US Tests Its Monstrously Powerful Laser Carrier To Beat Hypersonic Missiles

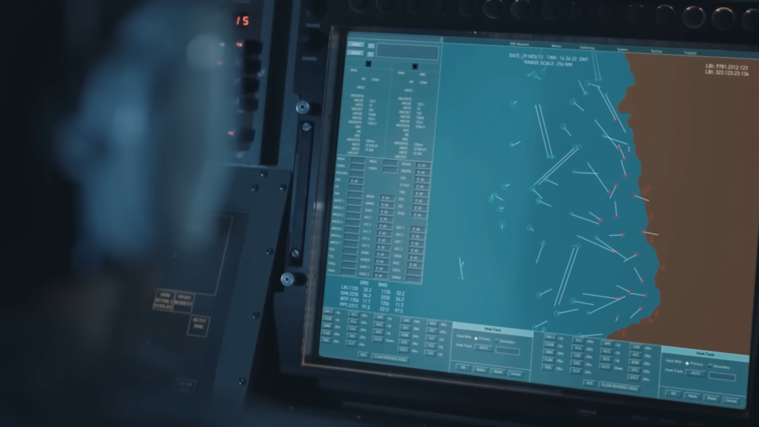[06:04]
providing radar illumination and tracking of targets at low altitude and their further tracking in all weather conditions.
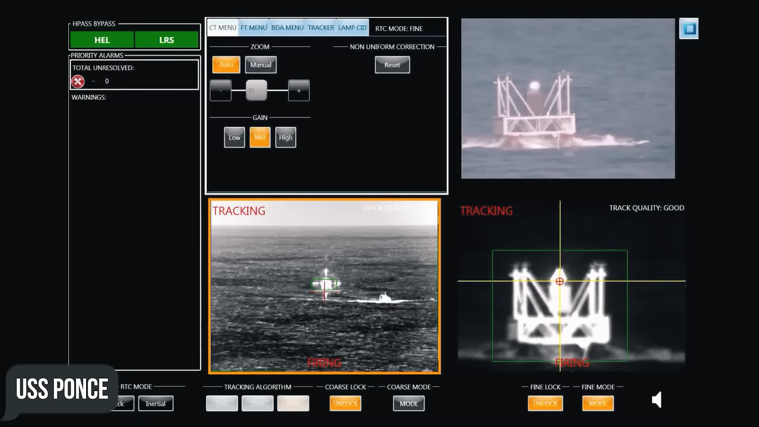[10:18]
the USS Ponce had successfully tested a 40-kilowatt laser, sinking a motorboat, destroying a drone, and detonating a rocket-propelled grenade on an approaching vessel.